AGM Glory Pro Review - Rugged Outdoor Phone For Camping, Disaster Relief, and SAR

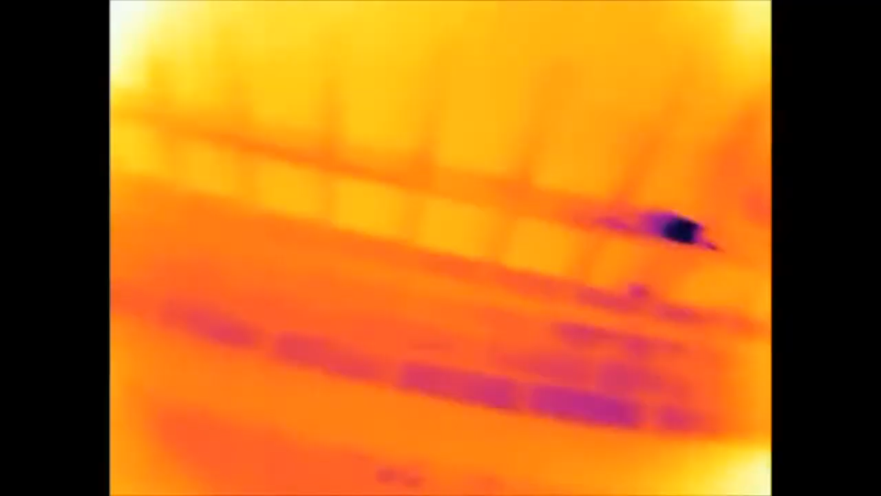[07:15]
And thermal camera. One more stay.
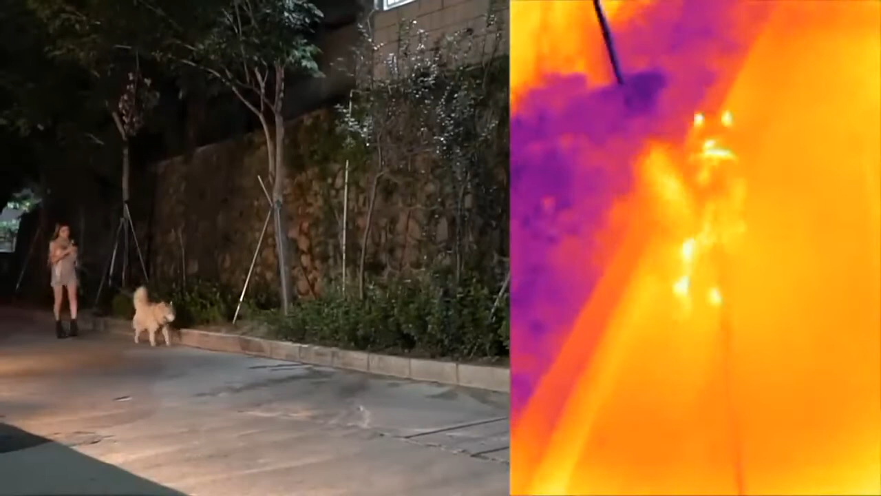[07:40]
Okay, let's take Momo for her evening walk around the neighborhood. I don't normally use a retractable leash like this, but it lets Momo get far enough ahead I can show you how the camera works.